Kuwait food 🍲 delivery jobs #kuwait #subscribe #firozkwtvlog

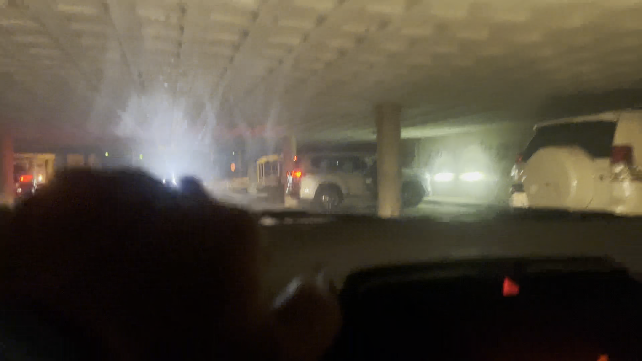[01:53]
देखो मैं इतना अंदर से जा रहा हूं बिरिज के लिए इधर से और यहां पर यह भी लोकेशन भी बताता है मेरे को उधर से भी रास्ता था उधर
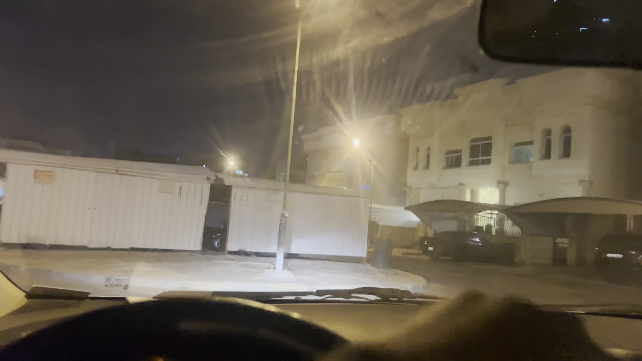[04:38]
में ऐसा गोंके से लेया होगे एक तो इस दिखा देता
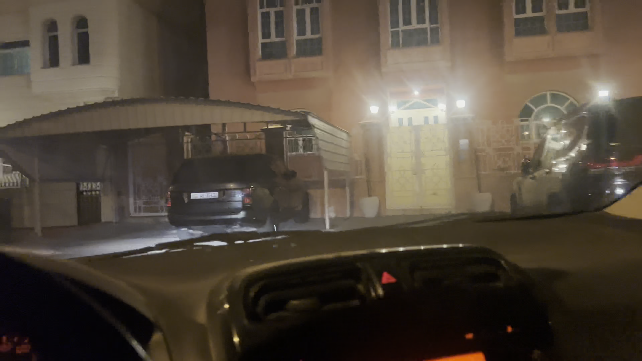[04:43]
हूं रोट नंबर भी दिखा देता हूं अब देखो अब
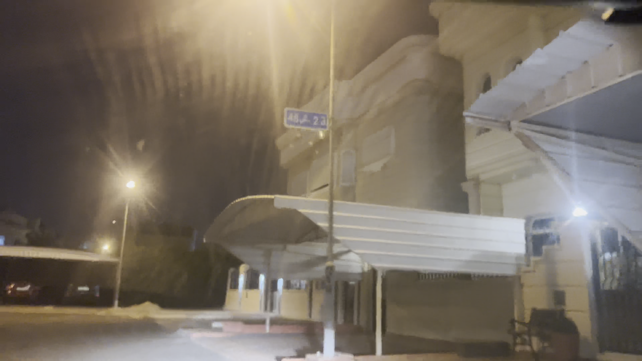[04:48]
रोट नंबर देखा इस
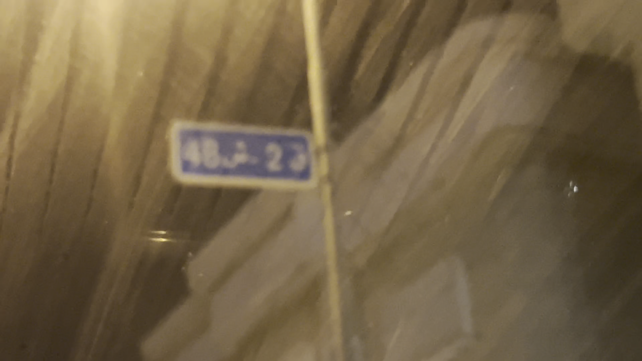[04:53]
दिखेंगे मेरा गलास ने इस दोल मट्ट गड़ा इसलिए सापने दिख रहा है तो मैं क्या
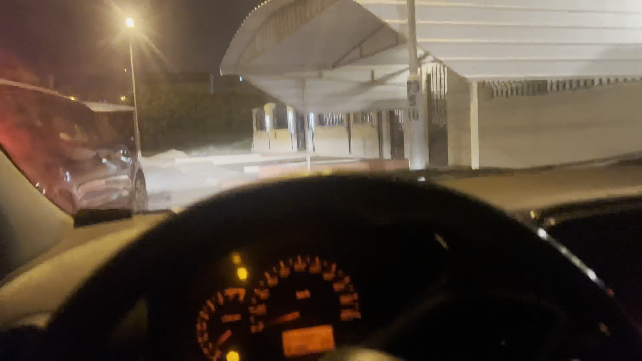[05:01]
दिखा रहा था है देखो अभी कस्टमर के घर पर पहुछने के बाद में ऐसा अराइब किये आभी इधर कुछ भी नहीं दिखा रहा